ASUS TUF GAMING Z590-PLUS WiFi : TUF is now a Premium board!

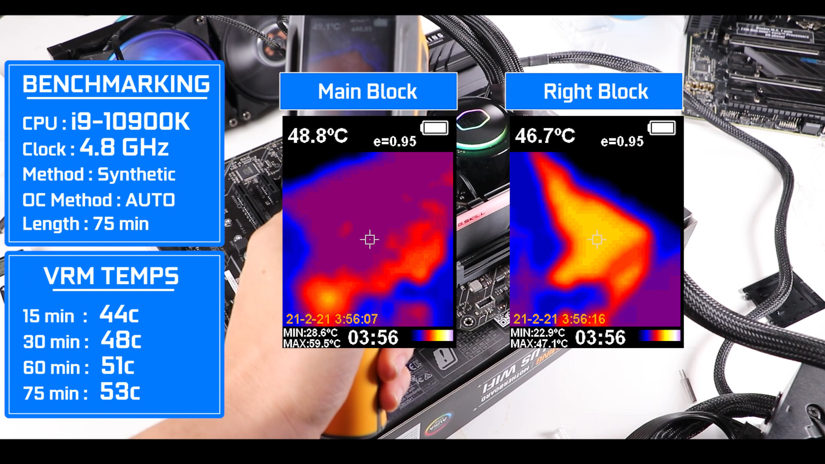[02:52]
managed to detect 53 degrees Celsius on its main VRM block. An absolute feat of heat efficiency which does translate in a more stable system as well as a longer lifespan.